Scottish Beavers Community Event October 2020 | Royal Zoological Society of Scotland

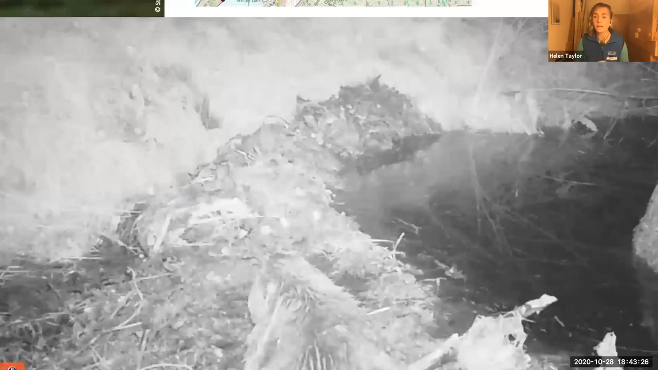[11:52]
um the ford and we've got a picture of a beaver and we're going to assume that this footage shows the beaver that built these dams and if you look at the footage you'll see that um it's not really clear who this is this beaver might be wearing an ear tag in its left ear i've shown this footage to numerous people and i get about a 50 50 response on whether they think it's an ear tag or not so it's super unclear if it's wearing an ear tag it's one of the new beavers that we released if it's not it's it could be either one of